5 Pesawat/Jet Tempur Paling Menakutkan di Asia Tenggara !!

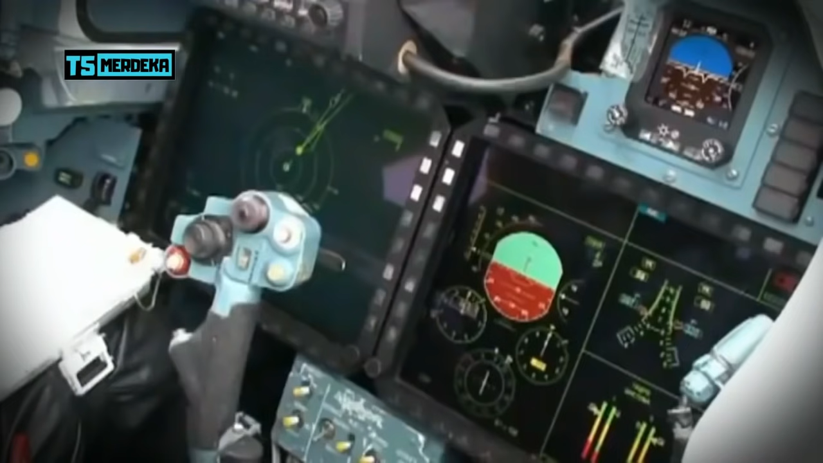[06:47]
Salah satunya, pesawat Sukhoi Su-35 ini dilengkapi dengan sebuah radar untuk mendeteksi sinyal dari belakang untuk menembakkan peluru kendali.